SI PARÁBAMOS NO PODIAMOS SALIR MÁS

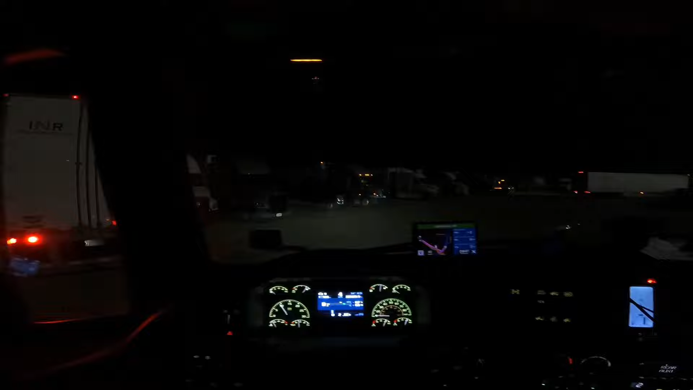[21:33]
Ah, mi gente. Miren, estamos a 2,868 millas. Tenemos que seguir la ruta porque ya son como las 9 y pico, las 9 y media. Vamos a ver si puedo pasar con este aquí. Ahí.
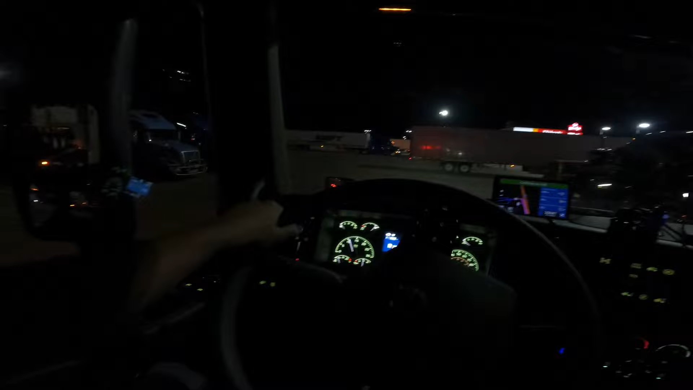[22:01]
Fíjate, hay pila de parqueo aquí, pero es un poquito estrecho esta vaina, como que medio... No hay mucho espacio, ¿no? Pero hay muchísimo parqueo ahí, pero uno... Miren, a pesar de que son casi las 10 de la noche. Tenía rato que no manejaba, tenía como 3 días que no manejaba.
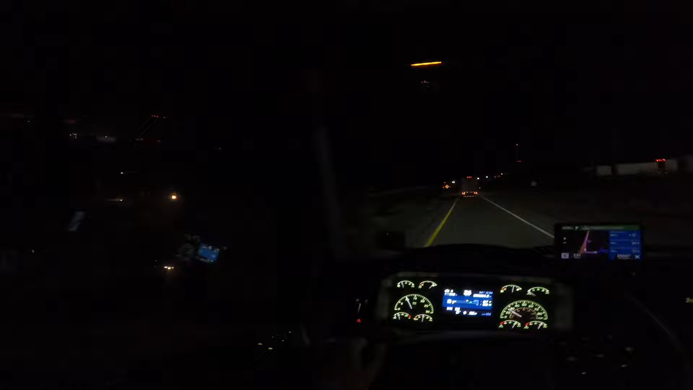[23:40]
bañarnos, comer y así. Y ahí le damos. Bueno, nos vemos ahorita cuando yo coja los 30 minutos. Que yo le voy a dar ahora por lo menos ahí 5 horas pisado. Ahorita quizá pare, no sé, porque vamos a ver si nos cambia la hora o si no encontramos nada raro por ahí en el camino. Ahí hacemos todo. Miren cómo está esto, mi gente, miren. Nieve.
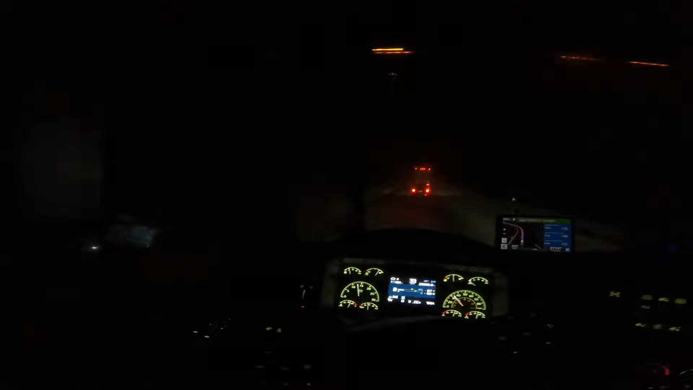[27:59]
Por lo menos acá salí de esta ruta, de esta zona. Ve que esta zona hay mucha nieve. Y si nos quedamos aquí, es posible que
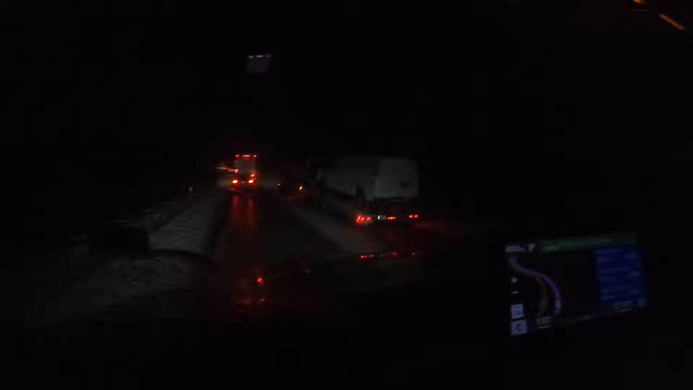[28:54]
Sí, esas son las hot shots. Miren aquí está todo el mundo. Esas son las hot shots y parece que no tiene mucha tracción. Ahí está patinando mi camión. No se paren, mi gente, que yo, si se paran, nos vamos a quedar todos.
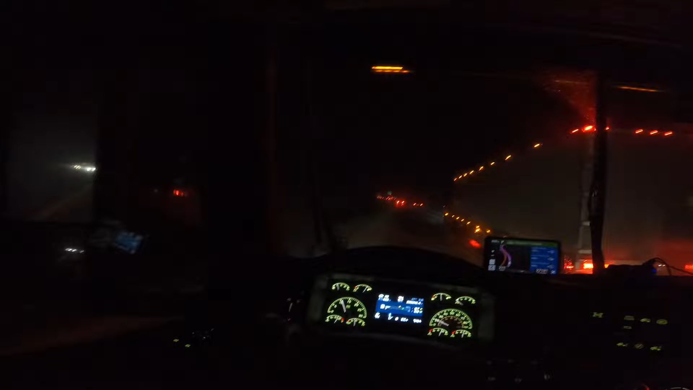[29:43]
Entonces, nosotros irnos adelante. Está peligrosa por aquí la tracción, porque miren, ahí, no te pares, síguelo. Acelera, que me voy a quedar sin tracción. Ya vieron. No sé por qué se mete para acá. Acelera, que no me quedas sin tracción. Si te para, no te pare.
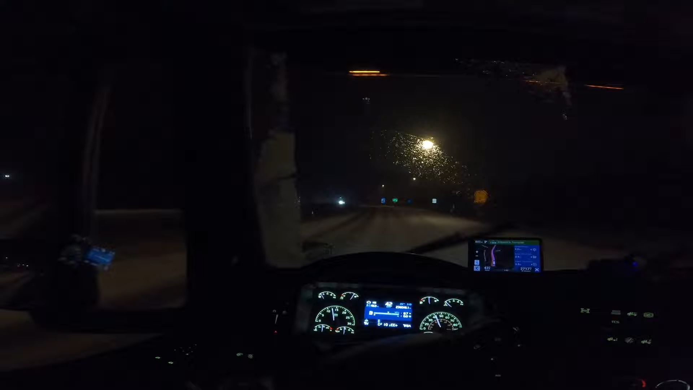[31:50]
Entonces miren cómo está la carretera, no hay, por lo menos ahí yo sé que está congelada y yo sé que además esta zona que se pone peligrosa por aquí cuando llueve, que la temperatura baja. Entonces lo que vamos a intentar es salir de aquí lo más rápido posible, pero a una velocidad razonable. Miren, ahí yo voy a 44.
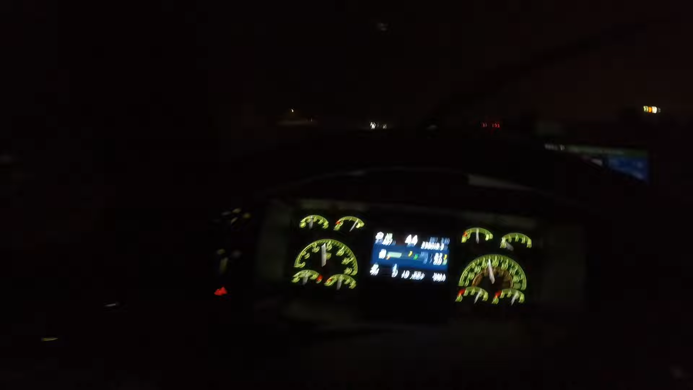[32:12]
Voy a 44, a veces lo bajo a 32 y así lo sigo. Ve que está peligroso la cosa aquí. Bueno, déjame yo enfocarme en manejar y hablamos ahorita si pasa cualquier cosa, que encontremos tráfico o algo así. Miren cómo que está esto, mi gente. Miren cómo está esa carretera. Ahí parece que esos dos chocaron. Ay, ay, ay, ay, ay, ay. Esto está peligroso para acá. Miren, miren, miren.